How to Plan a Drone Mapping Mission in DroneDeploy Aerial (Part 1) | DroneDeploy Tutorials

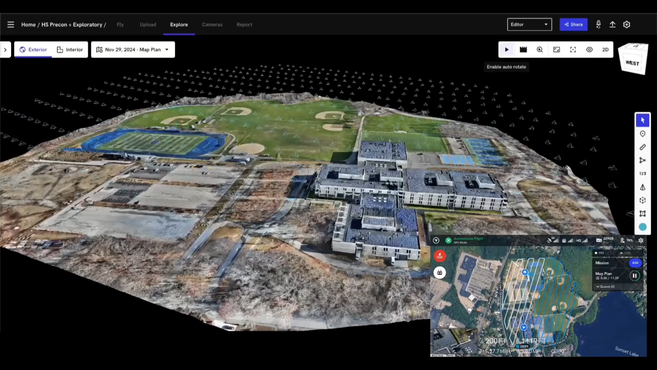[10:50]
Now, what you're able to also do is turn on the photos to see where individual photos were taken.
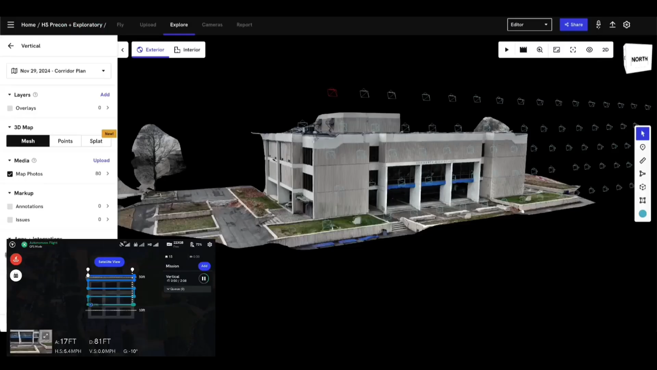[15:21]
Your end result is going to be a 3D model,
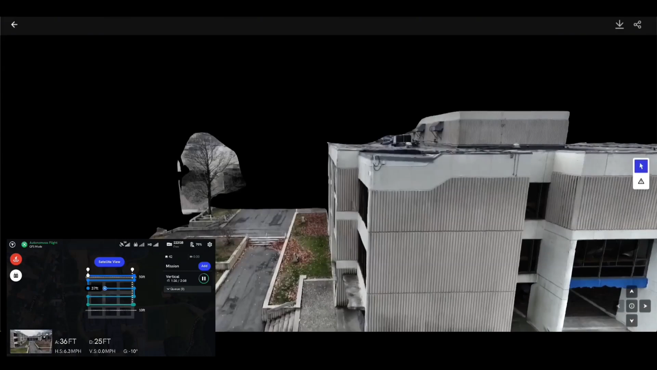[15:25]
which you can also view into the individual photos using the inspect tool.